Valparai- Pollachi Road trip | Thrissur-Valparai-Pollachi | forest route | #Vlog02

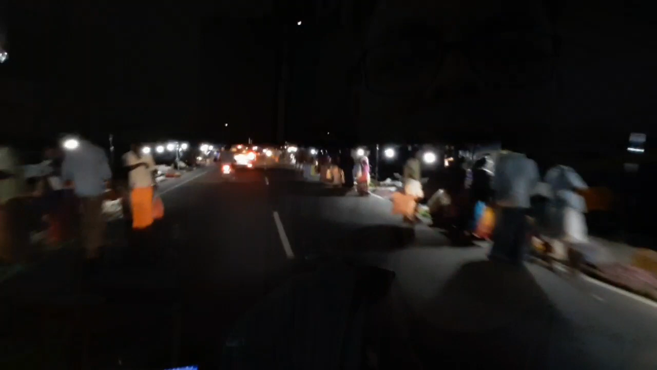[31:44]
വരുന്ന വഴിക്കുള്ള ഒരു അടിപൊളി വ്യൂ ആണ്.
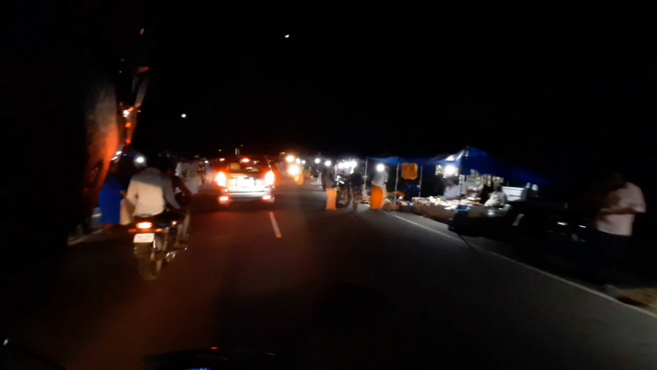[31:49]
നമ്മുടെ നാട്ടിലെ പോലെ അല്ല, ഇവിടെ ഫുള്ള് റോഡ് സൈഡിലാണ് കച്ചവടം.
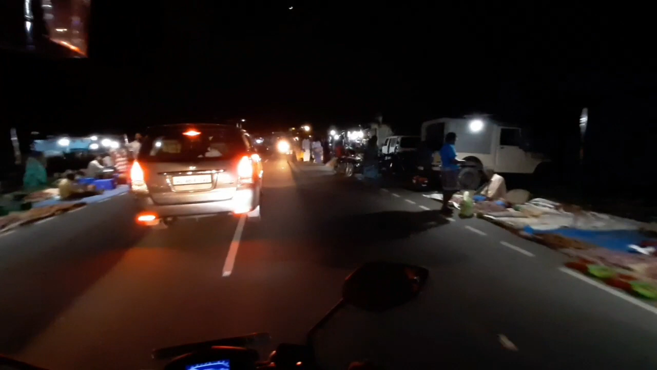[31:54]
ഡൽഹിയിലൊക്കെ പോലെ നോർത്തിലൊക്കെ ഒരുവിധ മിക്ക സ്ഥലങ്ങളിലും ഇതുപോലെ റോഡ് സൈഡിലായിരിക്കും കച്ചവടം.